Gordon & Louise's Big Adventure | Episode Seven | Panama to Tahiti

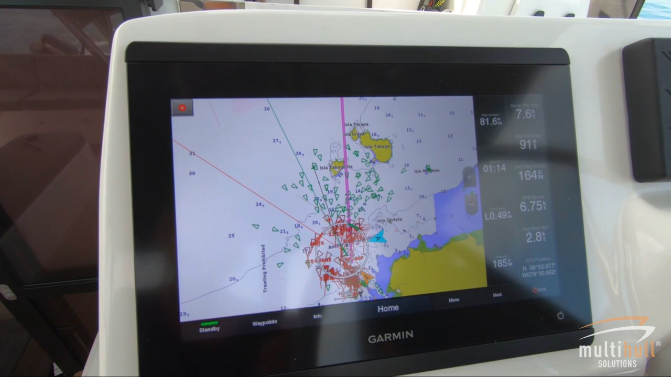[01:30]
And all those little returns are all the moored boats out there.